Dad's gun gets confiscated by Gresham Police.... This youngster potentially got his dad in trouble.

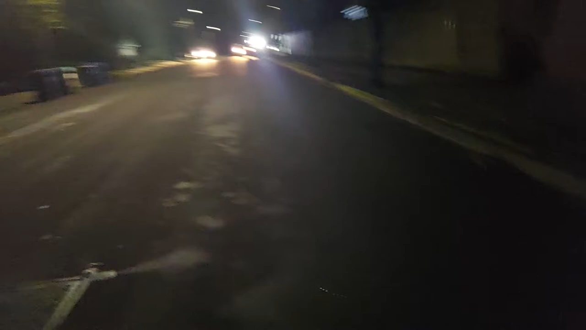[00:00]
Chris Ponte. There, I think the cops rolled up on a car that may have been involved in a shots fired call. Police are up here with a vehicle that they believe is involved in a shooting.